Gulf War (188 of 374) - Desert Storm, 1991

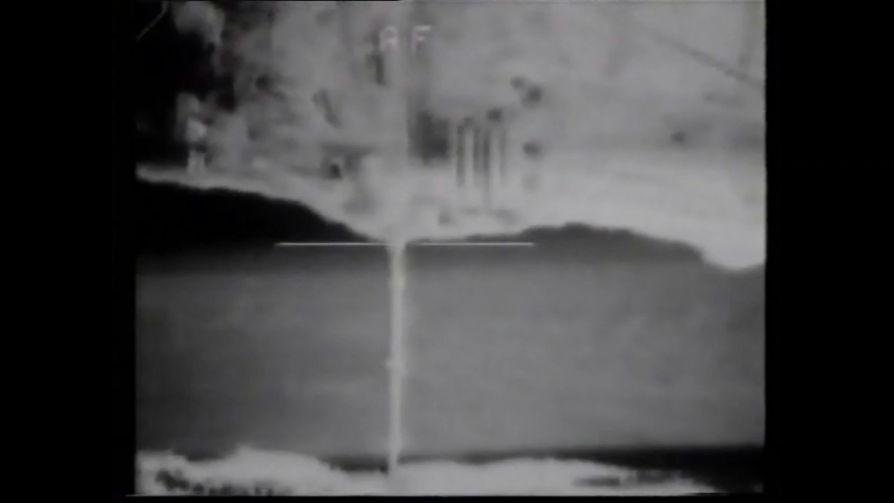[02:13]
because that's the most difficult to repair and does the most damage if you get in at that point. That's one end of the bridge.
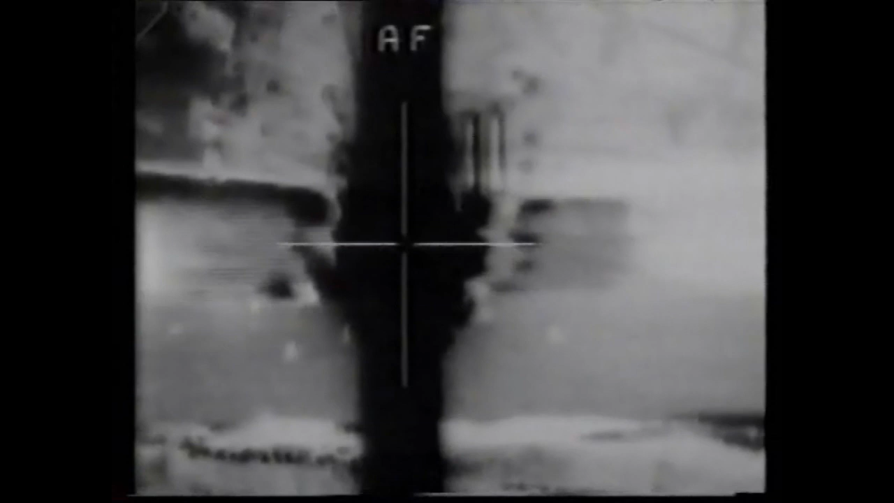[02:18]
You'll now see the same bridge again. Notice that's where we hit before the span's gone.
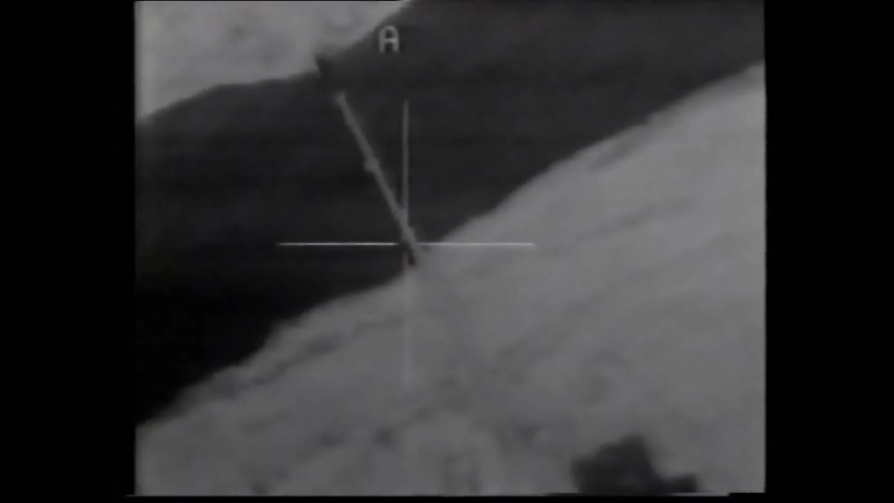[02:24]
We're now hitting the other end of that railroad bridge.
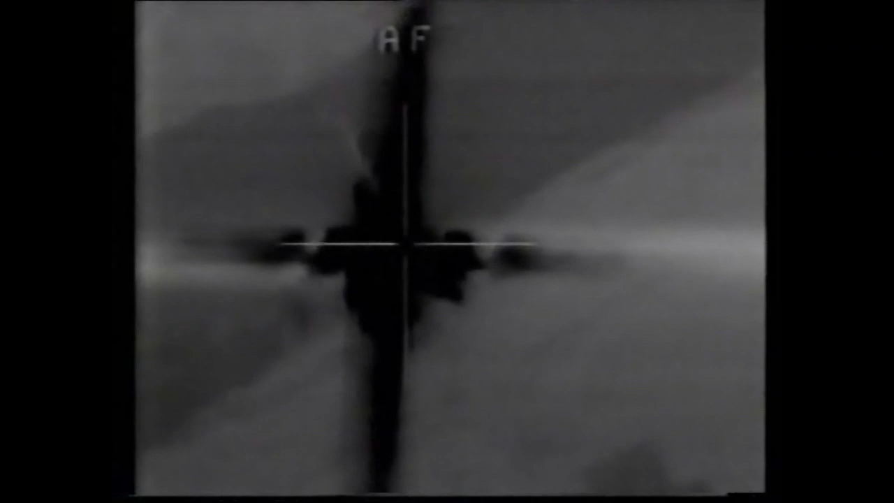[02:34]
Okay, next we're going to show you some versions of highway bridges.
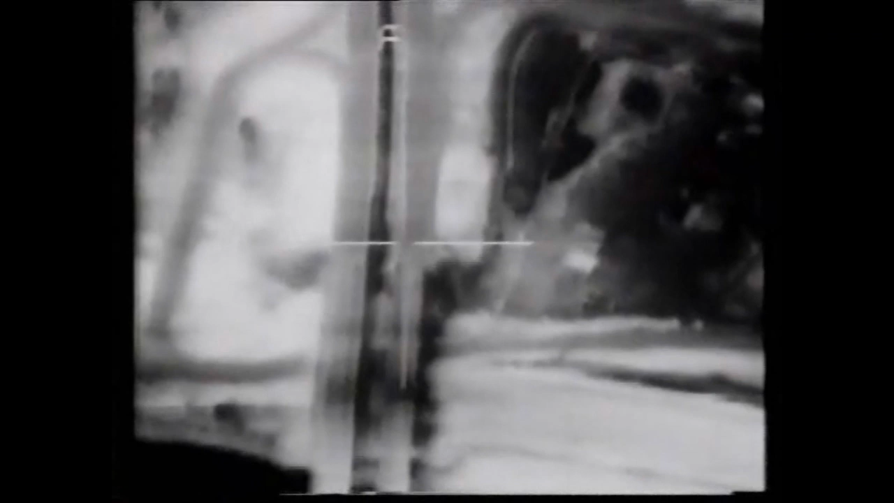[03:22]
Right there. Look at here. Right through the crosshairs. And now in his rear view mirror.